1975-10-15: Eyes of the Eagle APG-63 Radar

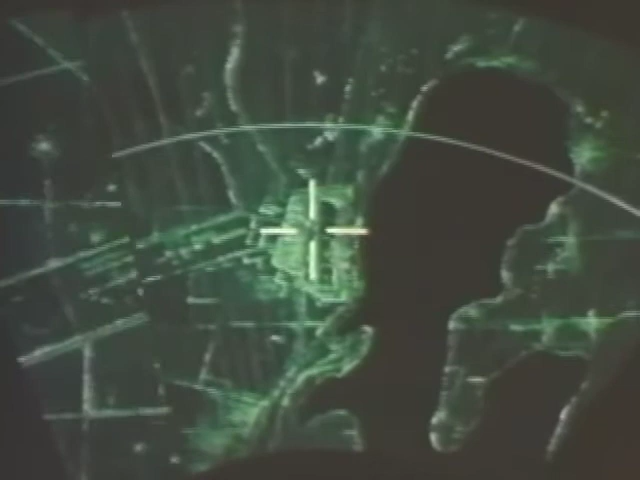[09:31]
positioning high-resolution ground mapping and the pointing or cueing of narrow field of view sensors these capabilities can be added by incorporating